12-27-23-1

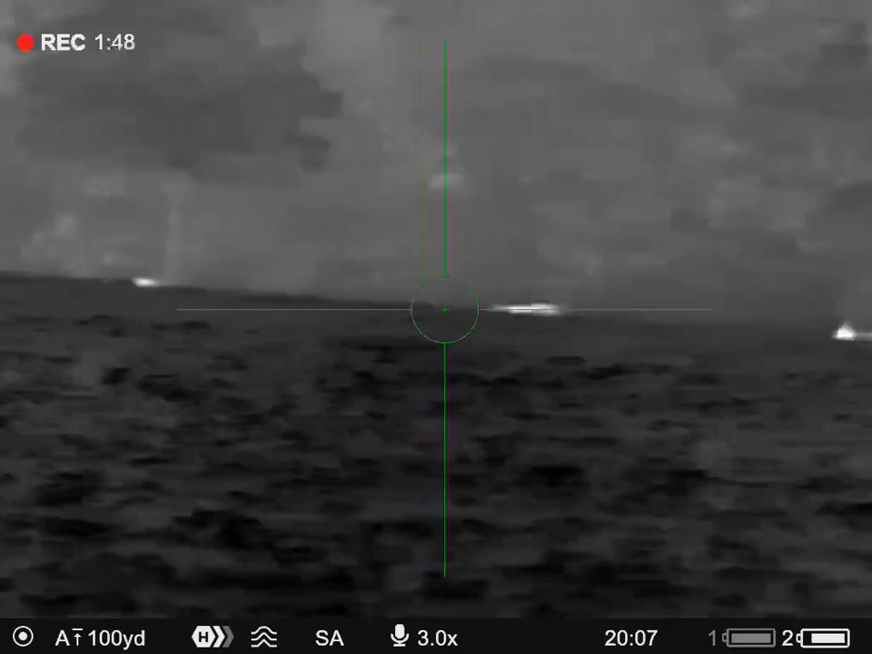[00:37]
Quite a few pigs on the ground. Quite a few pigs on the ground, boy.
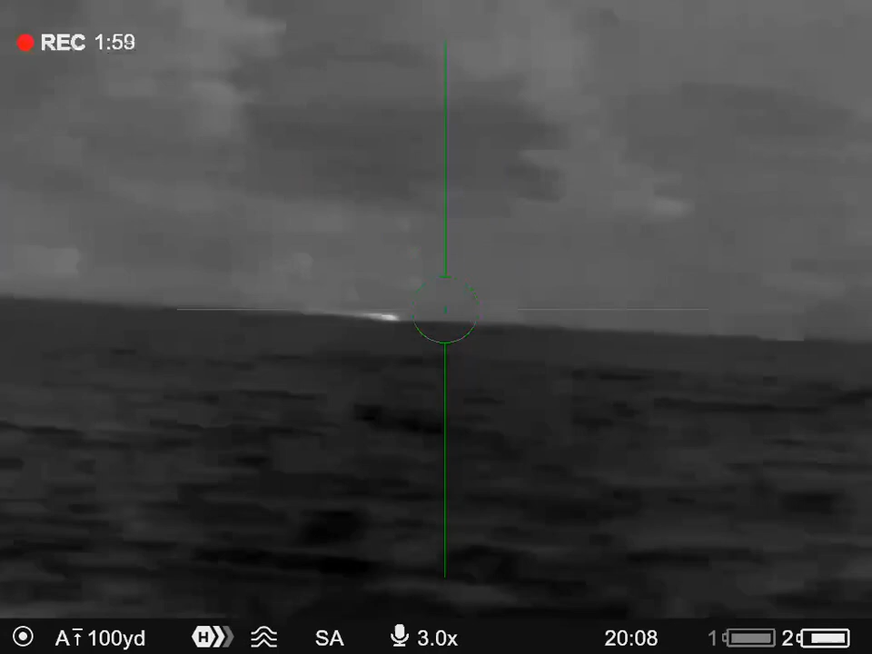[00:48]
I got a few. I'm running. I'm feeling a little fucker. Mm-hmm.
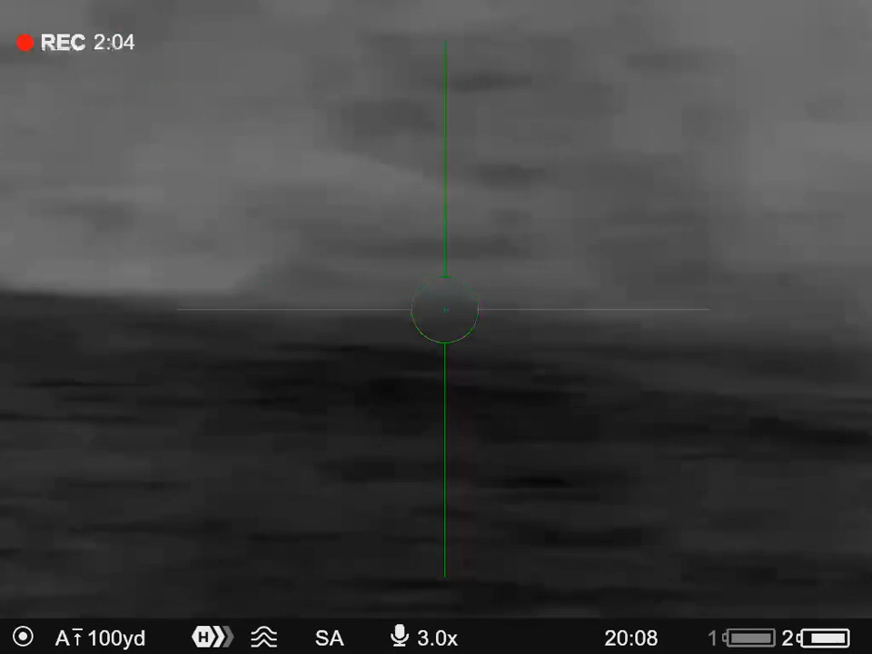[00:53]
Yeah, we got more little ones than I thought we did.